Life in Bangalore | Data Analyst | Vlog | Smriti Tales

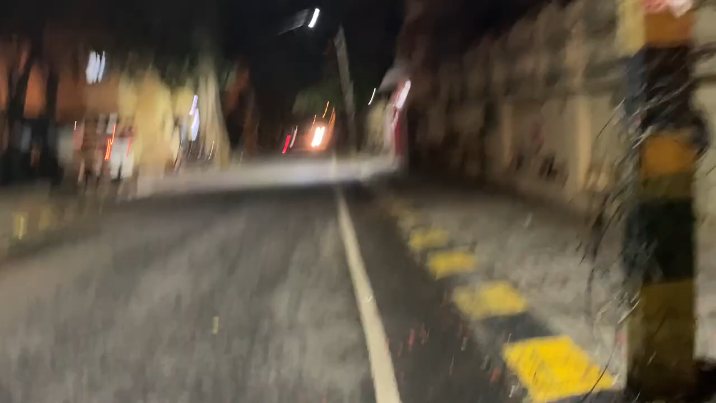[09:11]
it had raining so though the road is a little wet but the weather is beautiful